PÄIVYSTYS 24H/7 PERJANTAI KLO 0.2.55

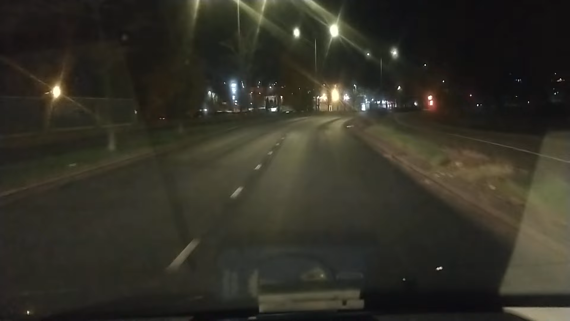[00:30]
Eihän siinä hittoonkaan. Ainakin on rauhallista ja hiljaista tämä liikenne tähän aikaan. Muutama hassu auto tulee vastaan. Olisiko niistä osa takseja? Kolme aamulla ja perjantai. Hyvää sitä tulevaa teille kaikille. Oikein mukaan. En osaa sanoa millainen keli on tänään tulos. Nyt ei edekään saada. Mutta daivas on ihan pimeä. Vaikein sanoa onko aurinkoinen keli vai pilvinen keli.